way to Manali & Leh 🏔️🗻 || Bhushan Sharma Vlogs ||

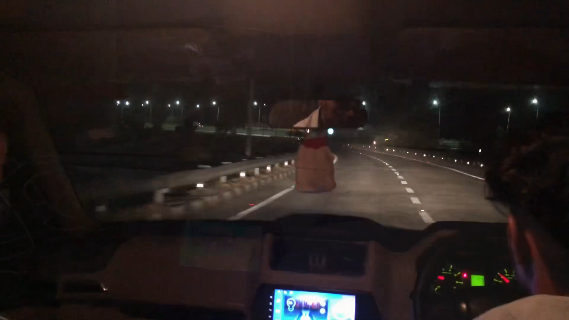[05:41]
गाइस अब हम के एम पी में चढ़ गए हैं और अब हमें ये सीधा जो है वहाँ जाके उतरनी है। जाके उतरेंगे और मैं पीछे वाली सीट पर बैठा हूँ स्कॉर्पियो में,